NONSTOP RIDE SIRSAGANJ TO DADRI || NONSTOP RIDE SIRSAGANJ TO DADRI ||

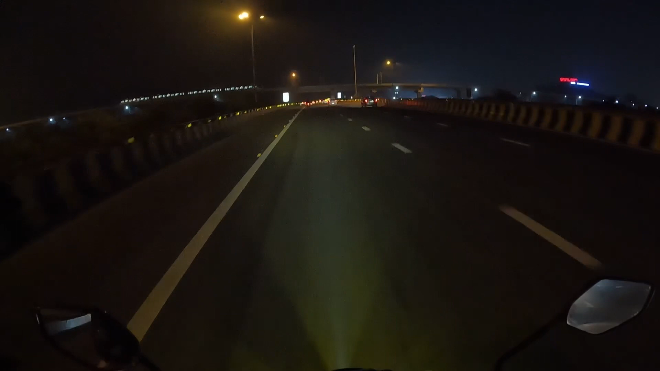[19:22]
मतलब मेट्रो के लिए वो बनाया गया, मतलब ये ही कितना ऊंचा होगा जिस पे चल रहा है निकला हुआ, उसके ऊपर वो निकला हुआ। तो चलो जी परिचर दिखाते हैं आपको, थोड़ी एकदम मस्त चमक रहा होगा, अभी लाइटिंग वाइटिंग हो रखी होगी।
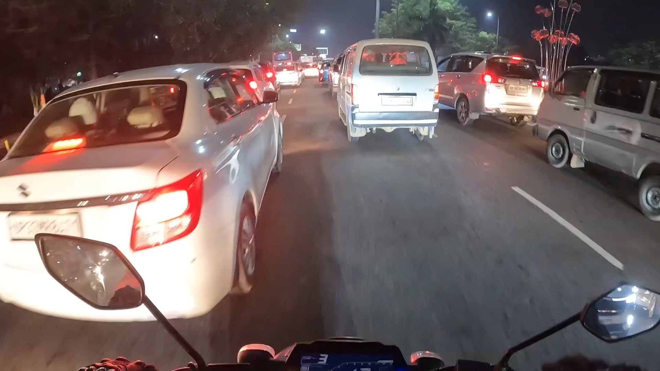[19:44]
और लो जी एनसीआर में एंट्री मारते ही अपना स्वागत पूरे ट्रैफिक के साथ, मतलब हाँ ये भी एनसीआर में लगता है। और ये जी ये परिचौक आ गया जी, तो अभी हमें ये देखना पड़ेगा कि
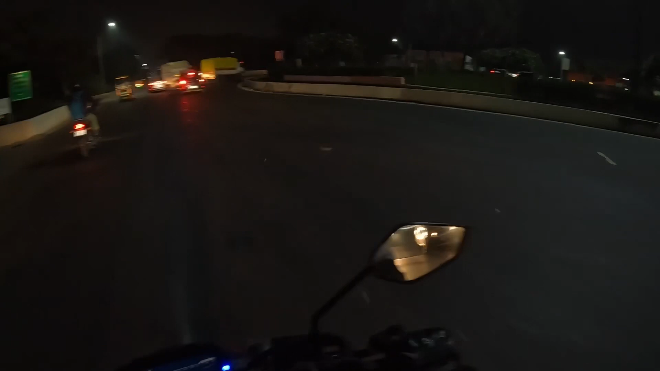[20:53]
और ये देखो कितना बड़ा गोल चक्कर है, सीधा ही है
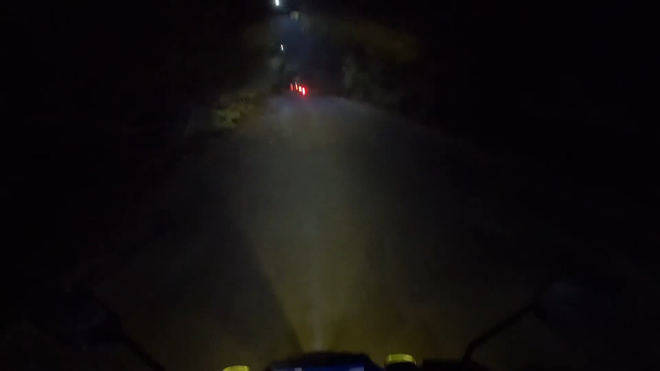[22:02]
हम हैं अभी सूरजपुर के जंगलों में, जो दादरी के पास पड़ता है सूरजपुर, ये देख रहे हो। एक रास्ता इधर से जाता है, फिर बीच में मतलब क्या बोलूँ,
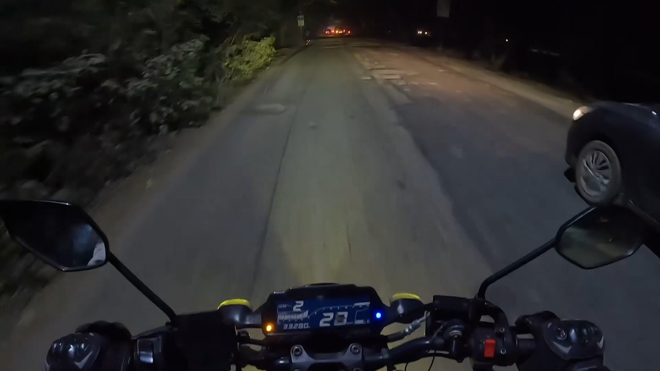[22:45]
वो तो मैंने बाइक पे अपनी एक्स्ट्रा लाइट लगवा रखी है, तो इस चक्कर में
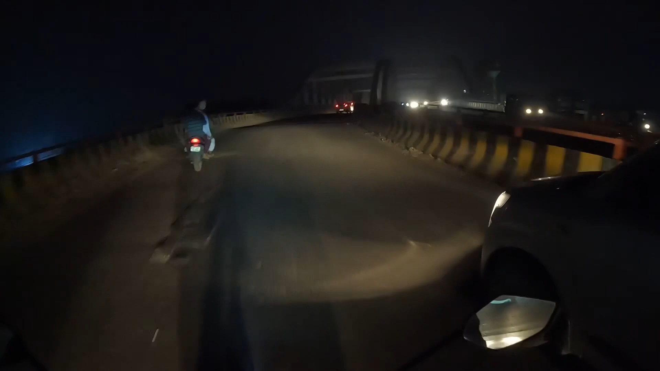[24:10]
ये देखो सही बना रखा है ये भी, और नीचे है रेलवे ट्रैक जहाँ से रेलगाड़ियाँ निकलती हैं।